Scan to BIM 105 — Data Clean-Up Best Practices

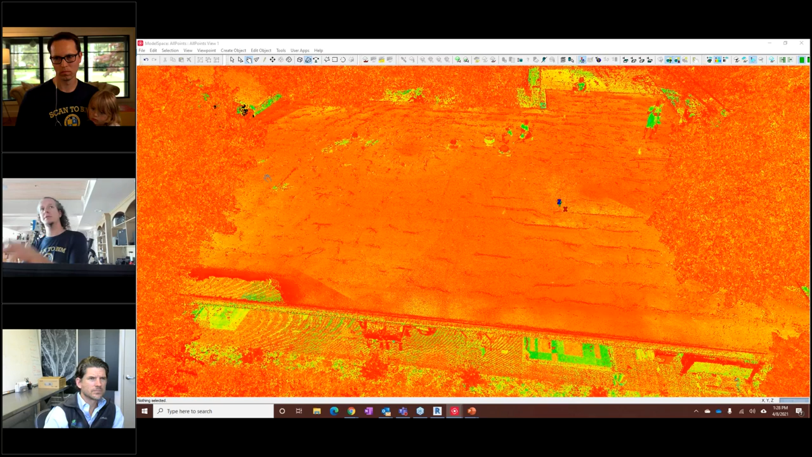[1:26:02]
you lose rows and columns on data that's far away from the scanner where you don't have a lot of data. So that's the downside of a grid-based decimation or scanner grid-based decimation versus a volumetric voxel grid-based decimation. There's some, I'm throwing some $10 laser scan geek words around there now. Cool beans. Well, we are 30 minutes in. I think we should wrap it up. Espen Sigmundstad says,
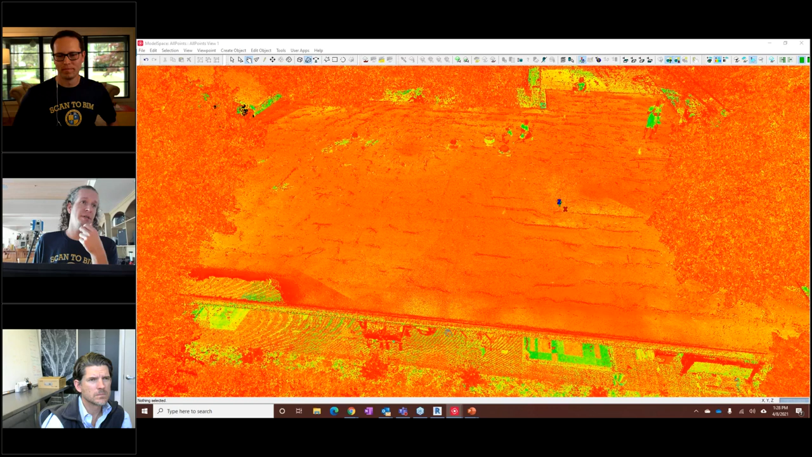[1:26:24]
it's now possible to export decimated structure data from register 3.0, but no scroll control and point spacing. So he's talking about the exact same thing, being able to do, doing a scanner-based decimation by a frustum grid as opposed to by a volumetric grid. So cool. All right. Well, thank you guys for sticking around. Sylvie, you have a beautiful daughter. Thank you very much, Kelly. Thank you, Kelly. All right. And thank you to our audience.